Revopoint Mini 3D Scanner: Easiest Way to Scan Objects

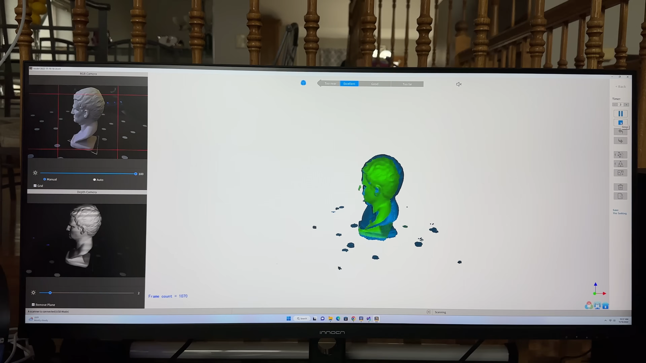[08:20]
So as soon as I'm comfortable that it's done a full rotation, and I think around here it's going to have that full rotation, I'm going to hit stop. Now when you hit stop, you can actually take the item and lay it on its side, especially if you're wanting to get another part of it at the bottom. Or if it's something that, let's say, for example, it's a car part and has holes in it and you want to be able to get the scan, the depth. There's all these things that you can do. In this case, I'm just going to say complete.
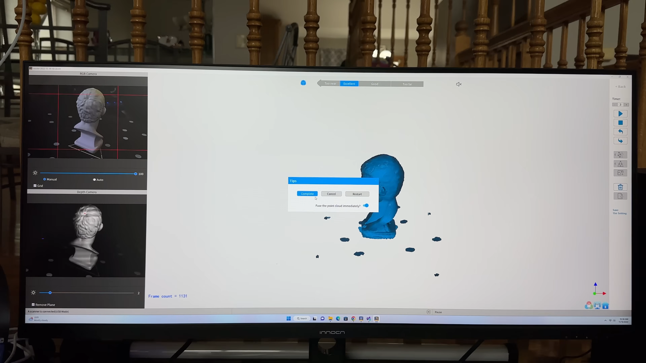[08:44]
So I'm going to say complete. And now what the software is going to do is it's going to start interpreting what it's scanned. And it's going to create a model that I can print.
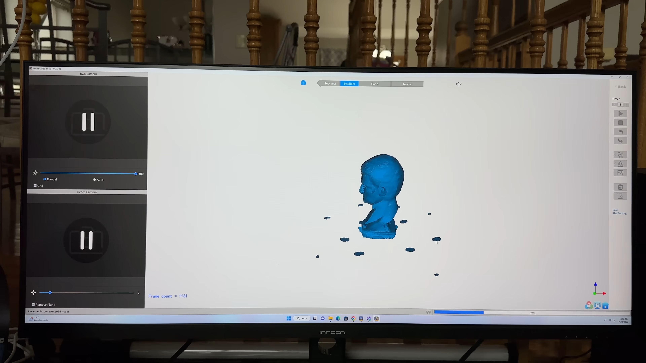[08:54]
Now keep in mind, I've shown you how I've taken that specific item and I was able to create this print right here. So you can see this.
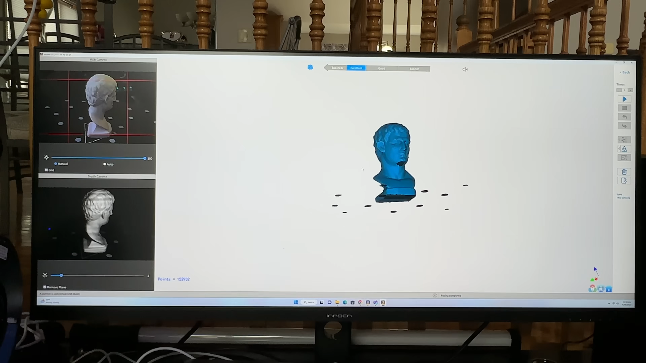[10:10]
And then when you look, you continue to move it around. There's some areas that, you know, it didn't do a fantastic job. So you can see kind of like some of the holes that are there. So what I'm going to do now is I'm going to correct that. And if I click this over here, there is a menu that we're going to see. And that menu basically gives me the ability to adjust how the mesh is going to be corrected. And there's an area here that says fill hole, which I'm going to choose because I wanted to fill those holes.
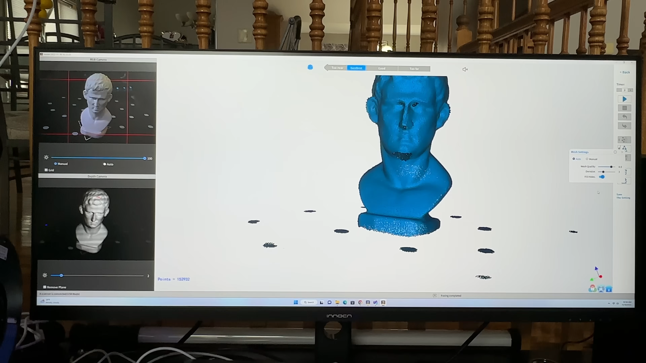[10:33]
Now what I'm going to do is I'm going to click on the button so that it will start correcting the mesh.
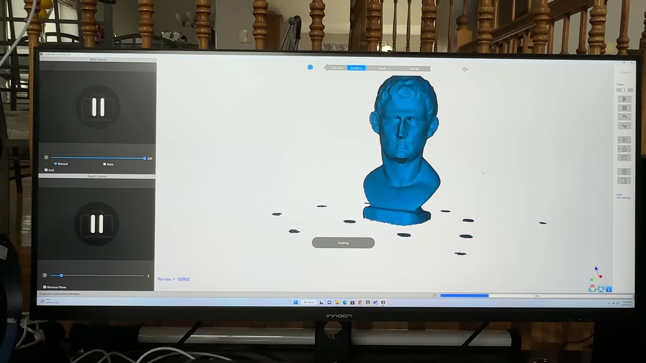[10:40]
Now what's going to happen is it's going to go through, it's going to fix things. And, oh, my God, look at the difference now. So as I come back, the hole that was on the bottom of the chin, look at that, gone. And now look at the quality. Isn't that superb? This is awesome. So you still have all the hair detail. It kind of took care of all the holes that were there. Now one of the things that you'll notice is that it has kind of like this base here. I'm not worried about this because when I put this in my 3D printing software, I can slice this off.
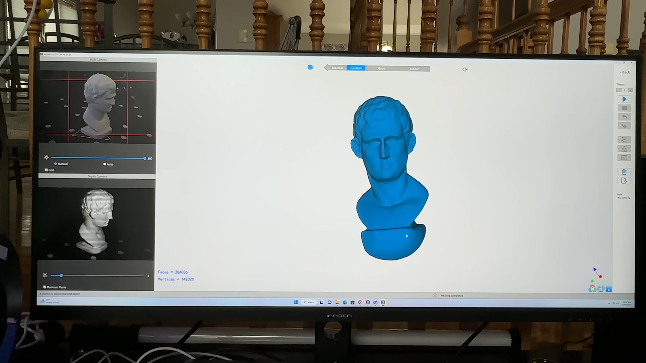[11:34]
Software tells you what to do. You have all the tools here to correct any kind of errors that you are experiencing. The one thing is if you do use it in handheld mode, you need to make sure that you have patience and you have a steady hand because doing it on the base is probably one of the easiest ways to scan. So, guys, that wraps up our review. See you in the next video.